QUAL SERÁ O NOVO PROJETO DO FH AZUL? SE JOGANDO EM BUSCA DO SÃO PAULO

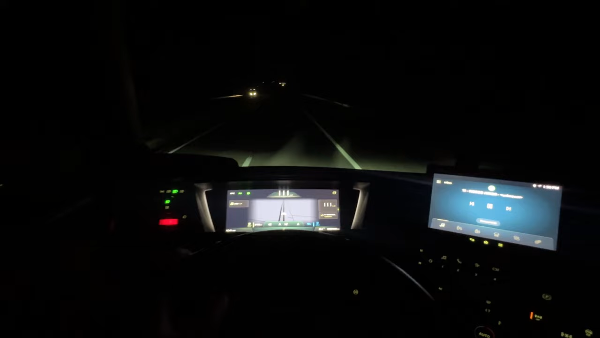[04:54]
Aí, meus parceiros! Vambora, né, se jogar. Eu baixei a frente desse caminhão, galera, e... Tem que regular os faróis aqui. Tá jogando bem pra frente aqui só. Não tem nada lá. O farol de cima de vermelho, o tanto que adianta, pessoal, que não sabe, aí ela, tanto que melhora.
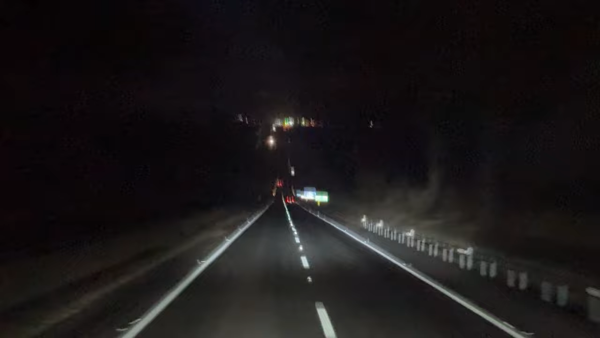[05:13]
Farol do teto, o FH. Esse que eu não tô vendo nada lá, vocês viram. Então bora, botei um brega, 1h30 da manhã,